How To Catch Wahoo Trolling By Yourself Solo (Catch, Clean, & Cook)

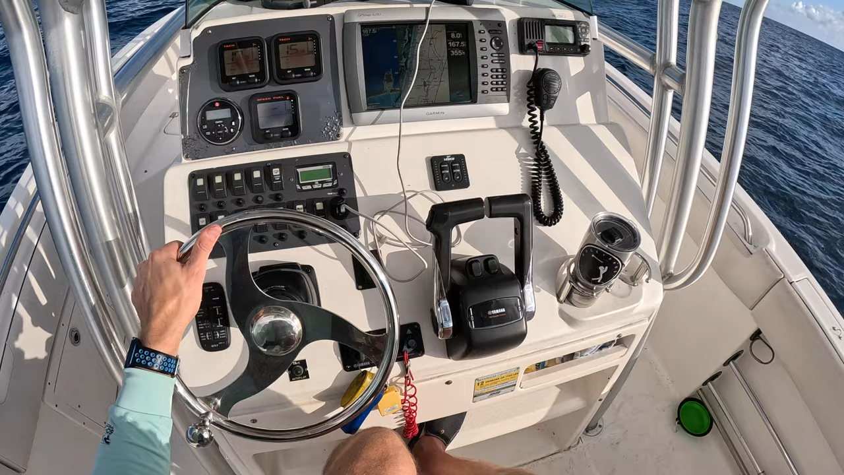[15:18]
Just passing over a wreck here. If you look at the sonar there, it's the Hydro Atlantic, just outside of the Boca Inlet. 166 feet of water. I'm gonna roll right over it here. See if we can pick something up. Got a little bit of older electronics on this boat, but I'm still not seeing a whole lot of fish up in the water column, so probably a bit of a lowered expectations going over this one.